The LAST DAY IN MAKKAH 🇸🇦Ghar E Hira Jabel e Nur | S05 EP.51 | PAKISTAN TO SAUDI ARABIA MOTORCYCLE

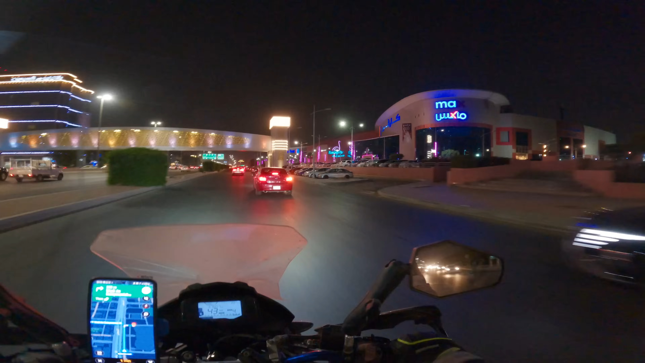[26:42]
पार्क। फ्लेमिंगो पार्क के की लाइट जो है ना वो ऑफ हुई हुई है, इसलिए वो सिर्फ पार ही है अभी इस टाइम। अच्छा, इनकी बाहर भी पार्किंग है, तो देखते हैं कहाँ पे खड़ा कर देते हैं।